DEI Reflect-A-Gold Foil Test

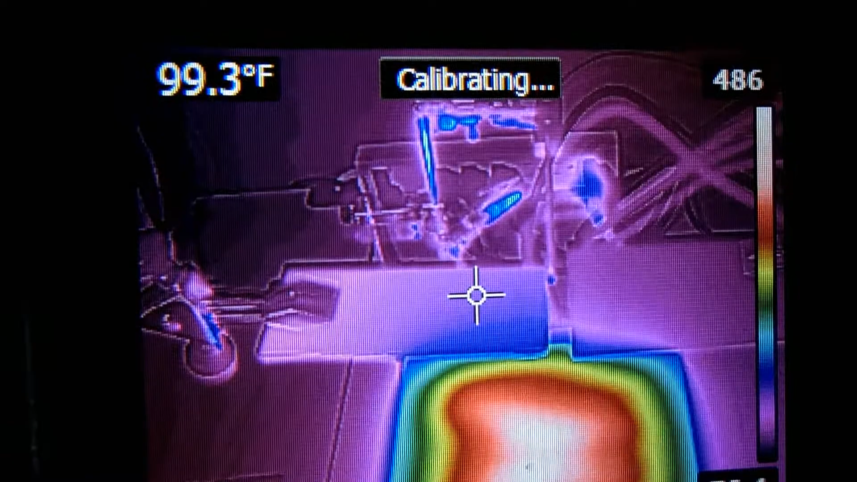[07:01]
On screen: spot 99.3°F
in the center is at 115 degrees right now.
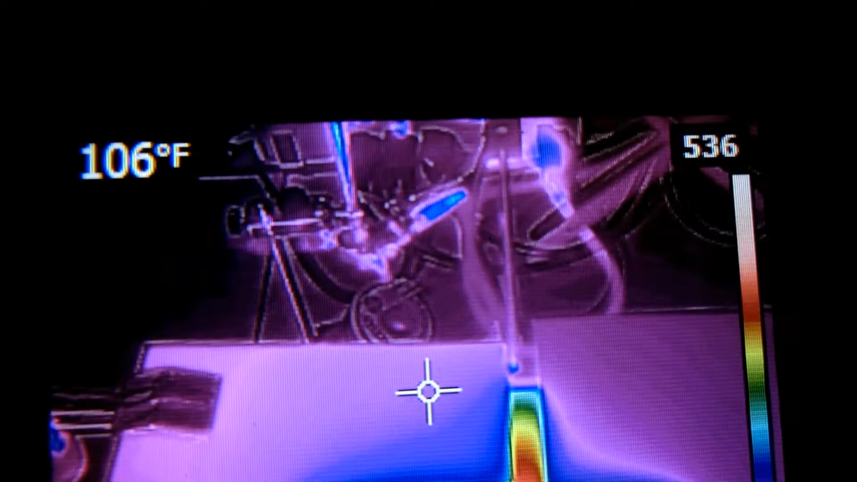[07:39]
On screen: spot 106°F
The coated plate, which is on the left, is at 108 right now.
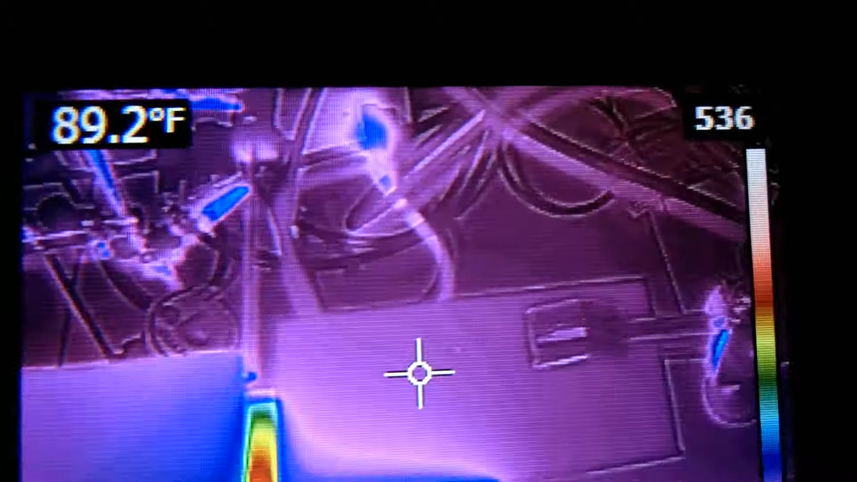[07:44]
On screen: spot 89.2°F
And the uncoated plate is at 92.
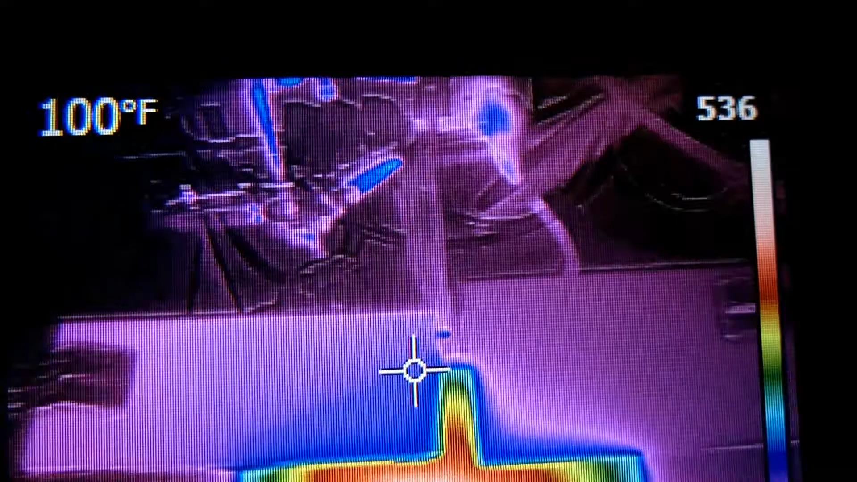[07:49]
On screen: spot 100°F
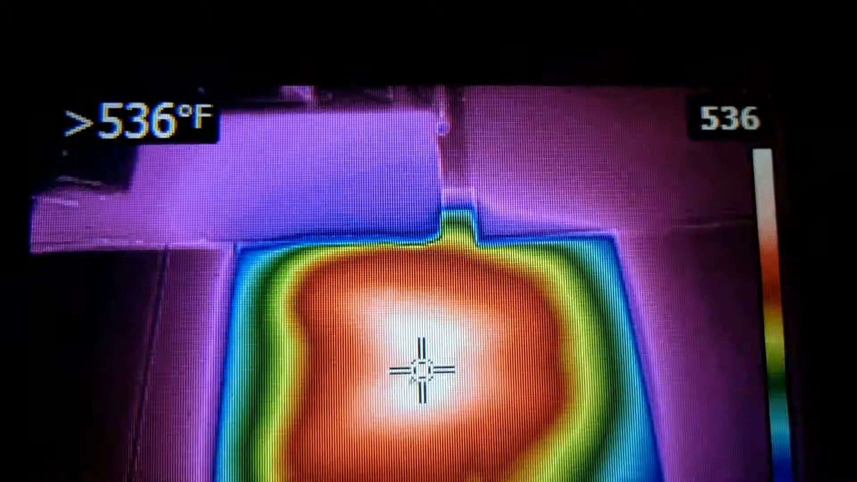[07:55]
The hot plate is off the scale now.
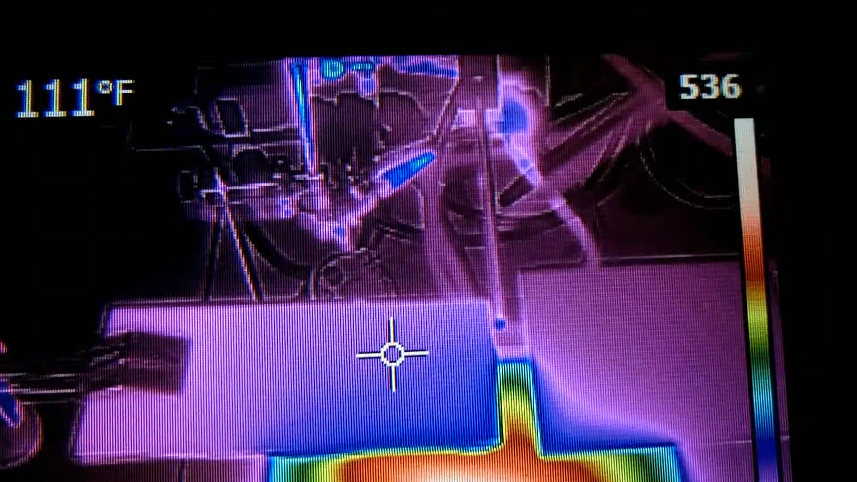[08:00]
On screen: spot 111°F
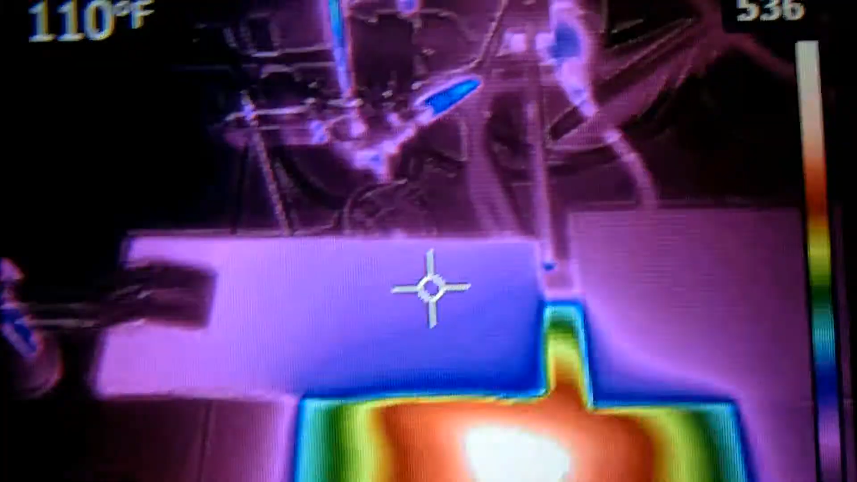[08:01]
On screen: spot 110°F
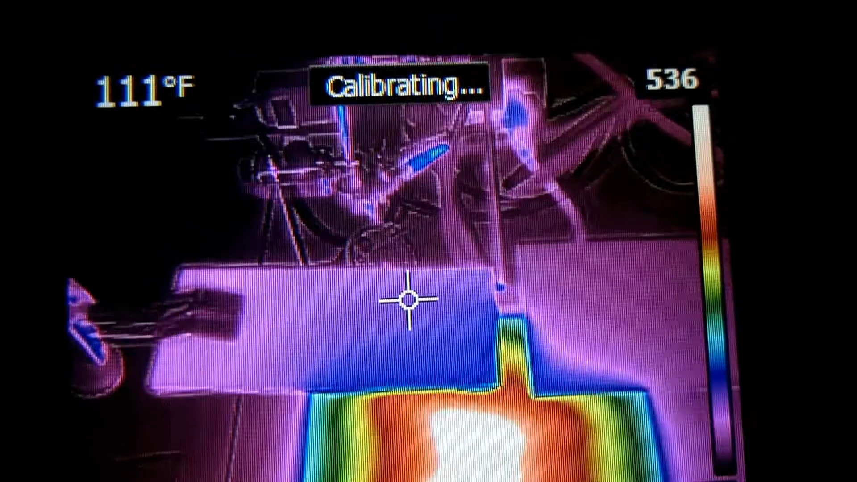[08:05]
Thermocouple in the center is at 126 degrees.
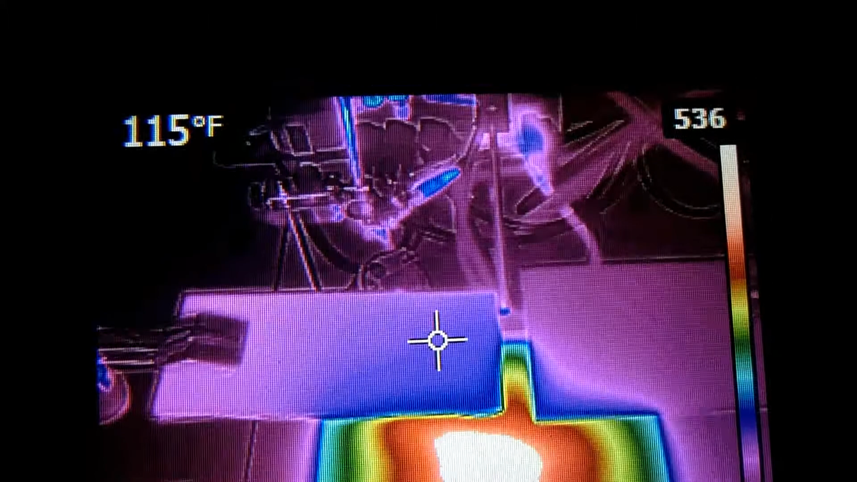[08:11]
On screen: spot 115°F
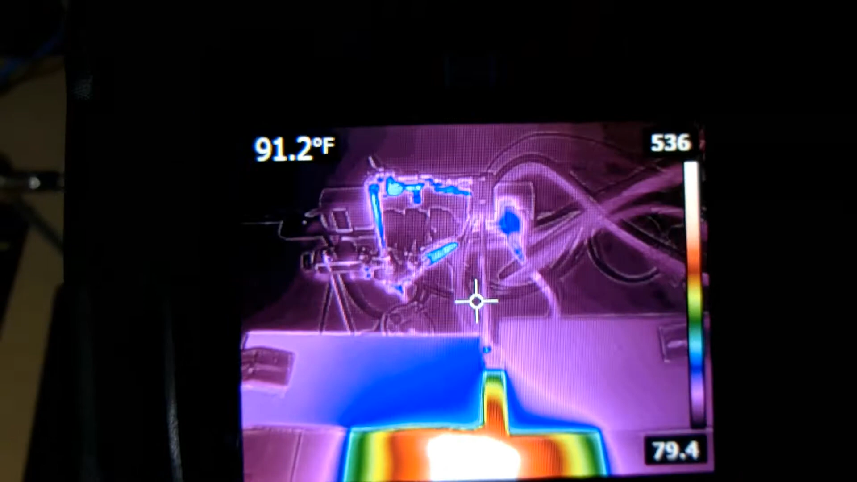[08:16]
On screen: spot 91.2°F
Maybe if I change the scale to get the hot plate out of the temperature scale.
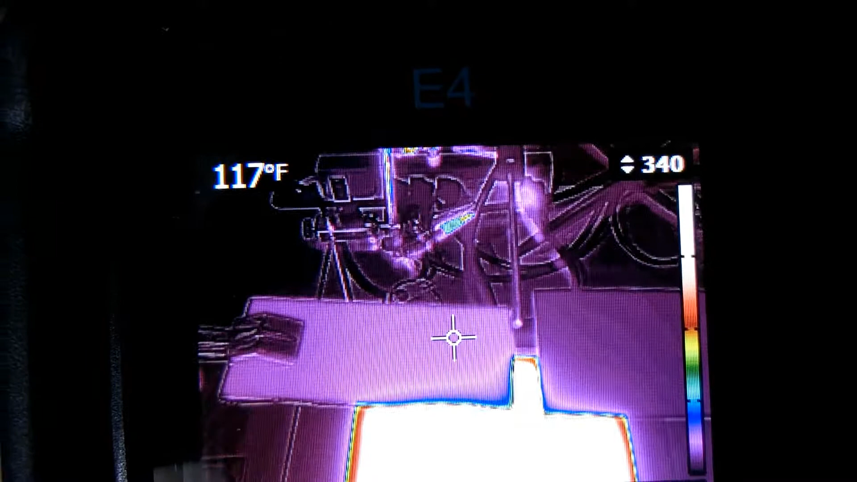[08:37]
On screen: spot 117°F
And we will see the temperature gradient
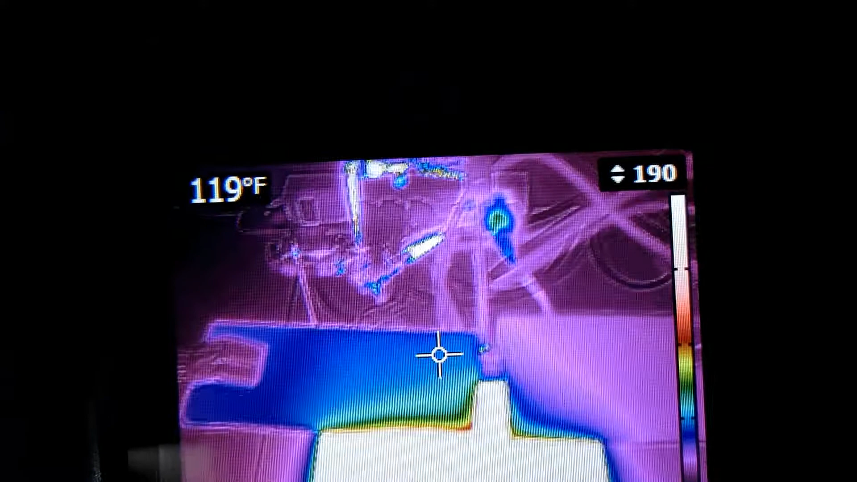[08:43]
On screen: spot 119°F
between the two plates.
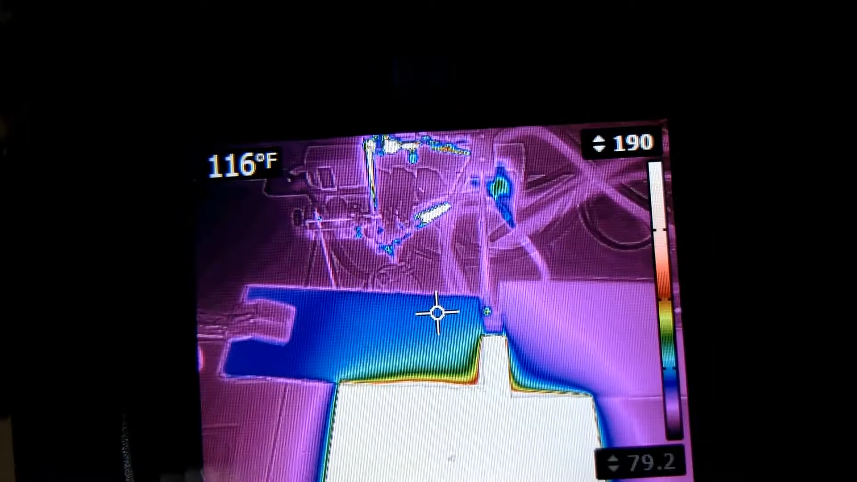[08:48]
On screen: spot 116°F
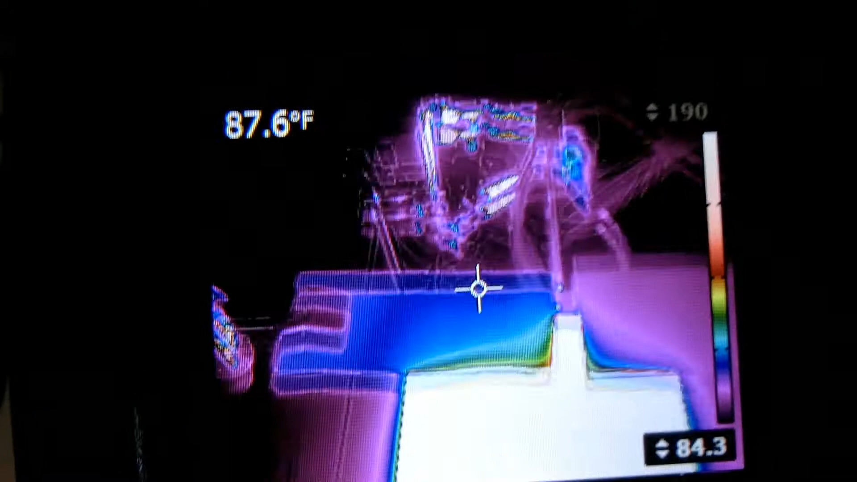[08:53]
On screen: spot 87.6°F
Okay, the temperature is at 80 degrees, so this will make everything dark.
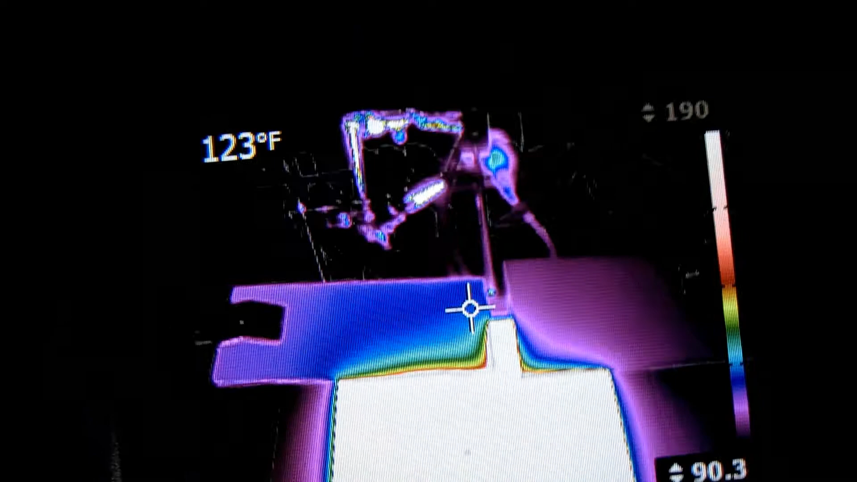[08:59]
On screen: spot 123°F
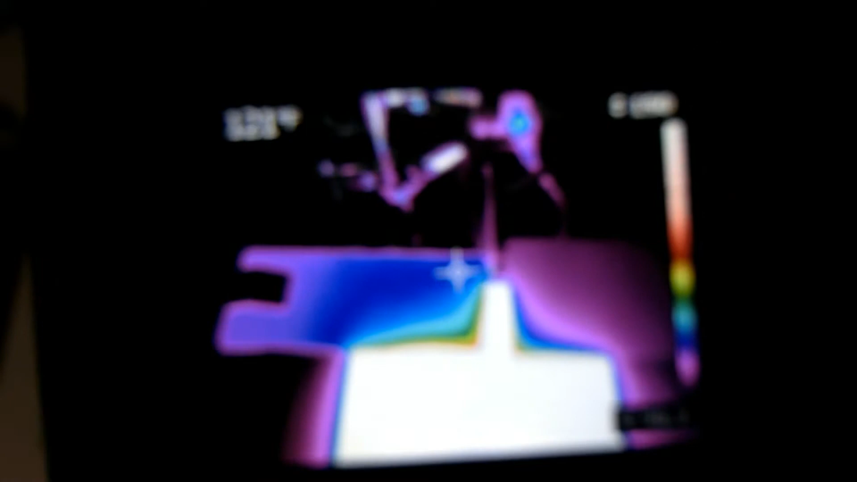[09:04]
Focus, you pile of crap. There we go.
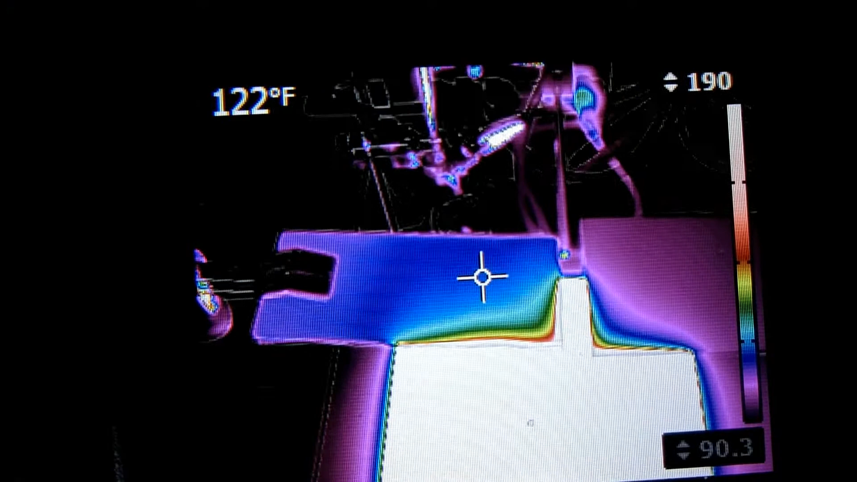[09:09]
On screen: spot 122°F
Thermocouple is reading 140 degrees. You can probably barely see that now.
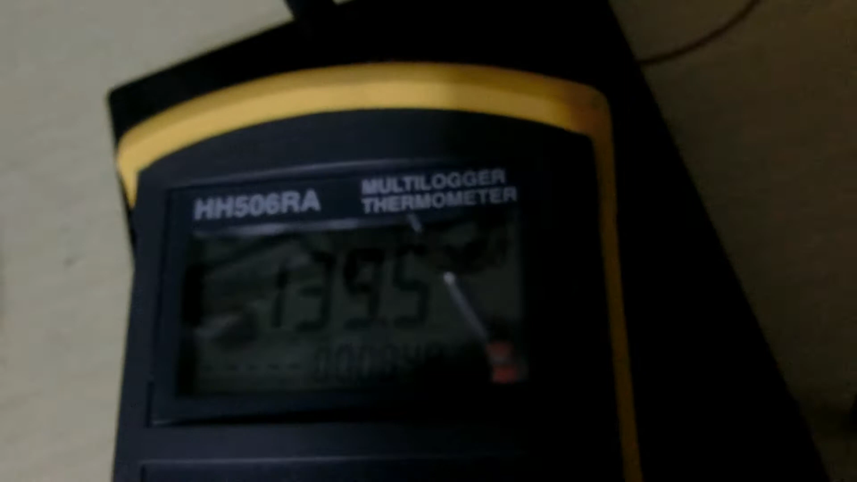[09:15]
140 degrees, 139.6.
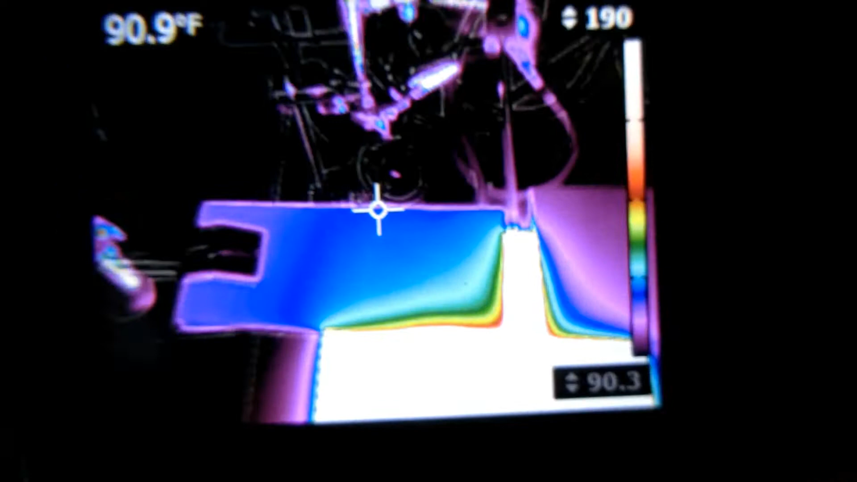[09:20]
On screen: spot 90.9°F
And our plates. It's hard to line up two cameras.
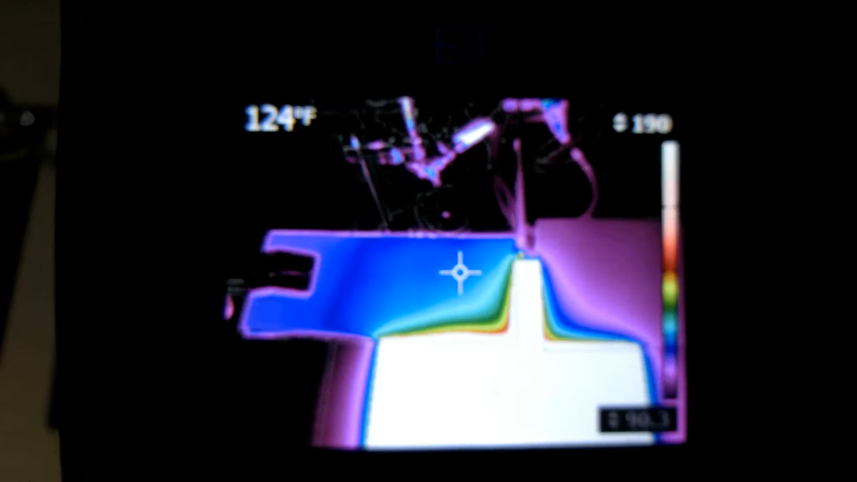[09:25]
On screen: spot 124°F
So, 125 on the coated plate.